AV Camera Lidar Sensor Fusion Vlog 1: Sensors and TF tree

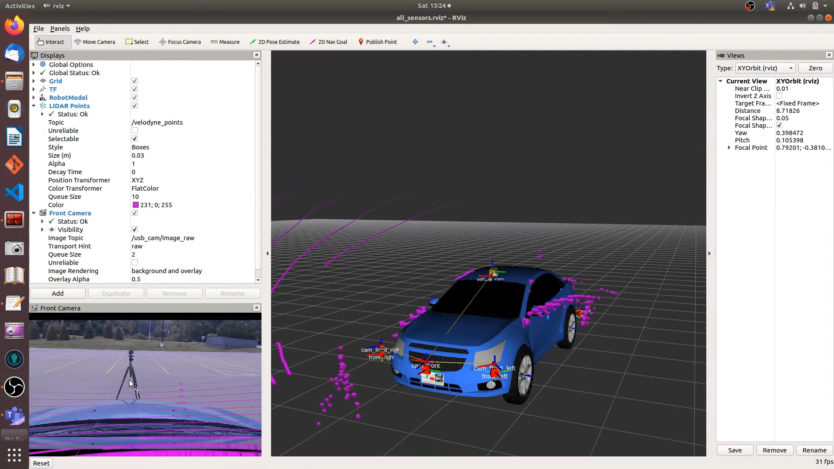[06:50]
So you can see from the camera, you can see my TreadBot. And also in the RVs, we can see the point cloud present by the TreadBot.
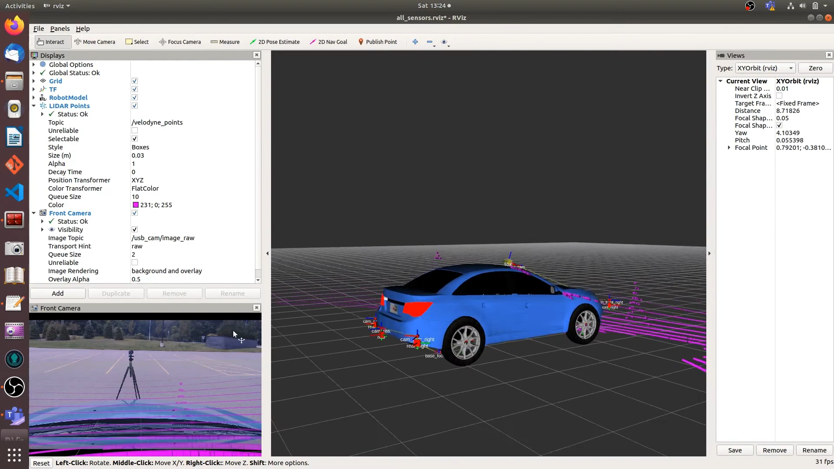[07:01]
So honestly, this performance is not what I want. Because if I put the LiDAR in front of the roof,
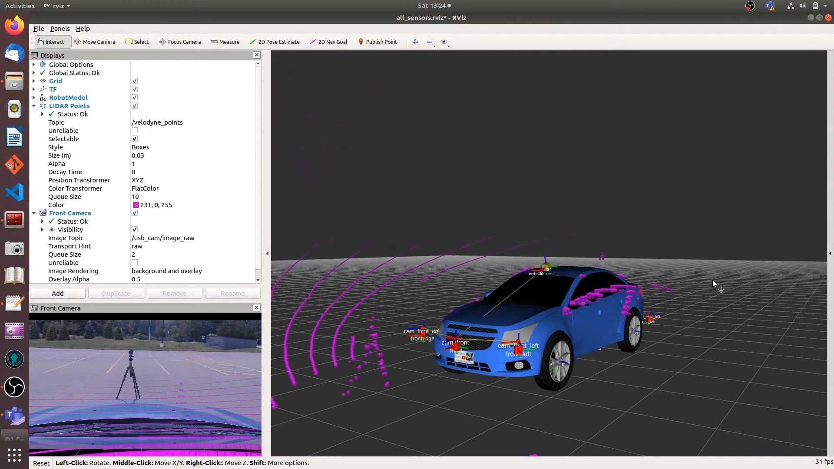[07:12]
it only focuses on the front. But I want to do some camera fusion with LiDAR.
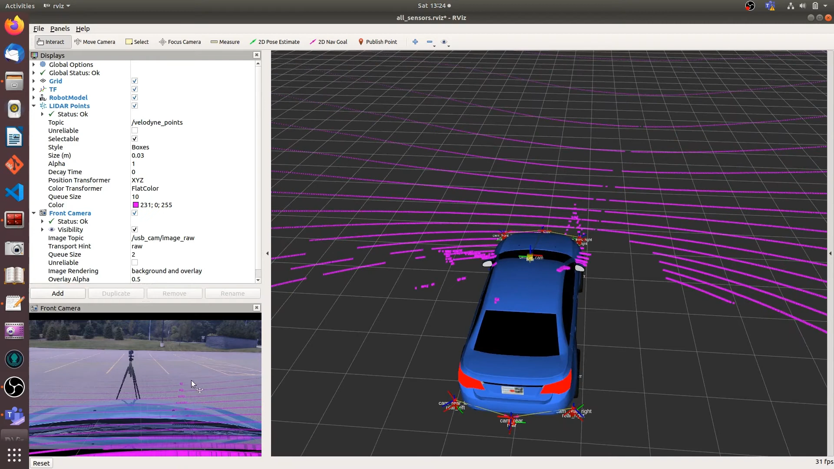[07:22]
So I also want to track in some objects surrounding the environment. So maybe next step, I will put the LiDAR on the roof of the vehicle.
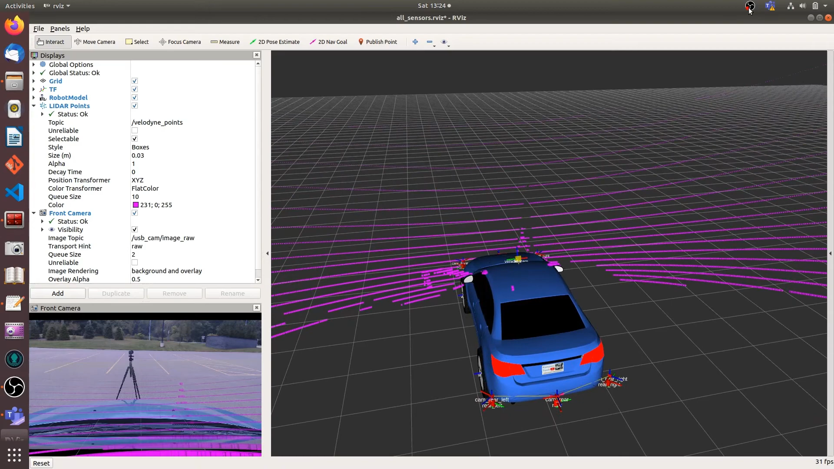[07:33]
Not in front of the vehicle.